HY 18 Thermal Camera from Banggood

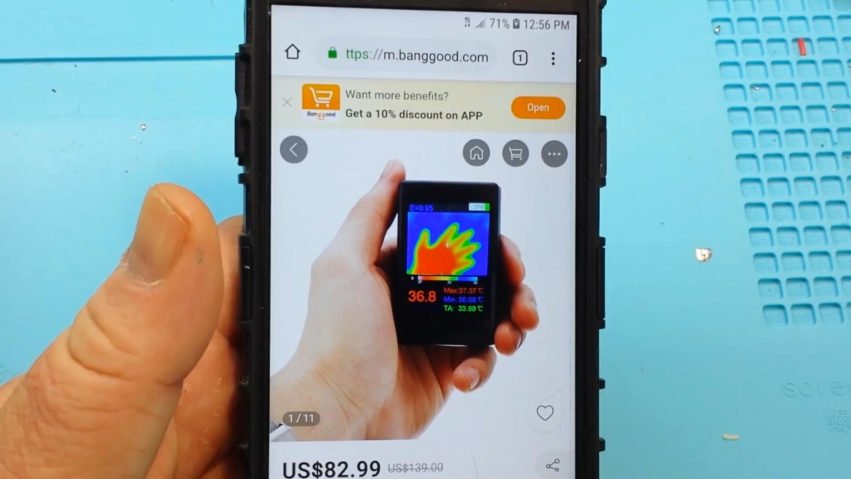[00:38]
What we got here is not a $5,000 FLIR camera. So get that out of your head right now.
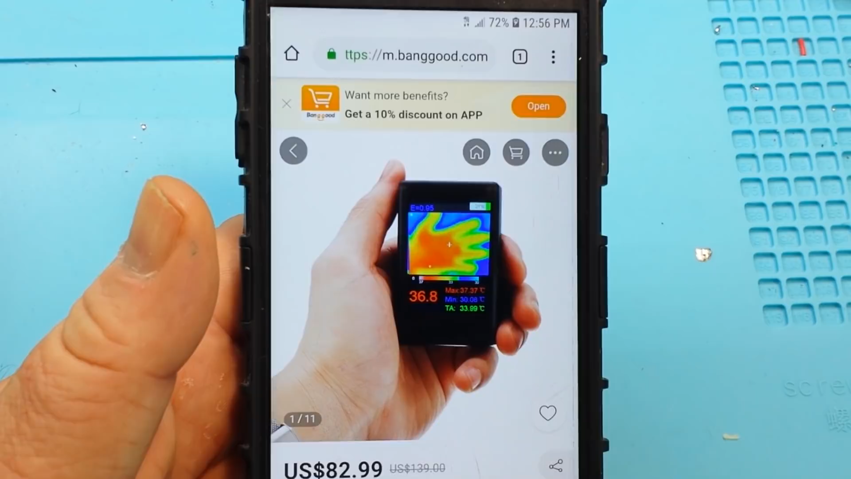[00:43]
What we've got here is an $83 thermographic camera.
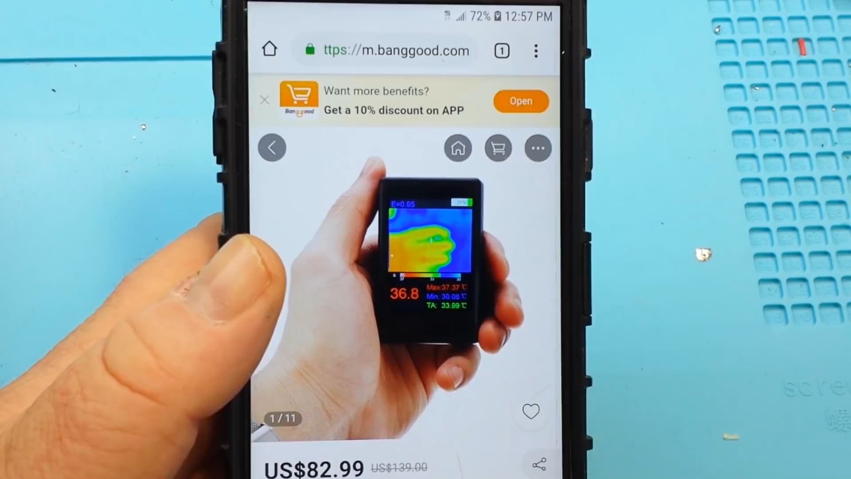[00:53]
On screen: max 37.37°C, min 30.08°C
It has nowhere near the sophistication of a FLIR. So, I mean, if that's what you're looking for, then you're going to have to shell out the big bucks.
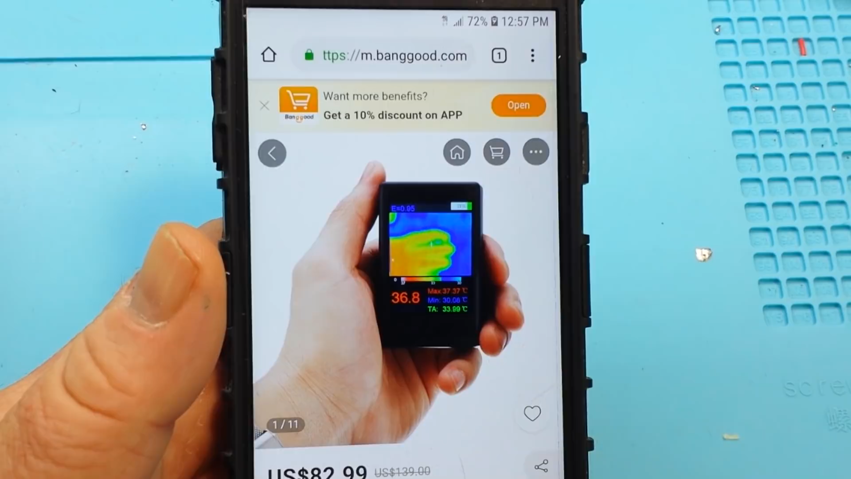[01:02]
But if you just want something to play around with and show you what's the hottest part of your circuit is, well, this little guy is going to do it.
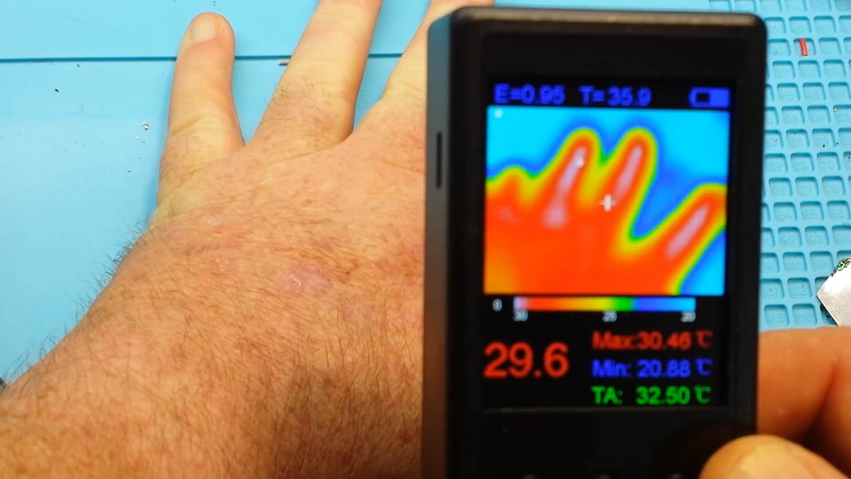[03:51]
There's my hand. Nothing terribly exciting there. There's the emissivity uh, temperature We have the highest temperature the minimum temperature the average temperature